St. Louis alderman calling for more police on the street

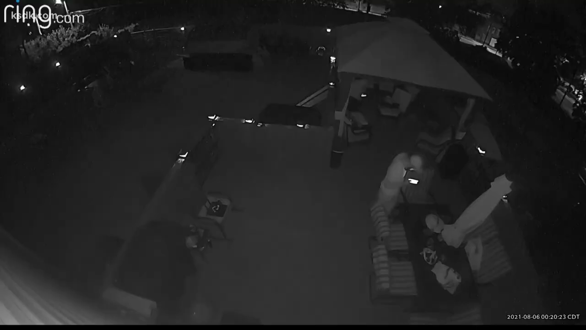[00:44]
People in the neighborhood want to feel safe. For many living on coat brilliant in North Saint Louis, they say this is the reality. Gunfire and violence at all hours of the day, a living nightmare. A woman sent Alderman Jeffrey Boyd this video taken Tuesday morning just after midnight. The woman's son ducks for cover on the back porch as her grandson is in the living room playing as she tried to sleep in bed.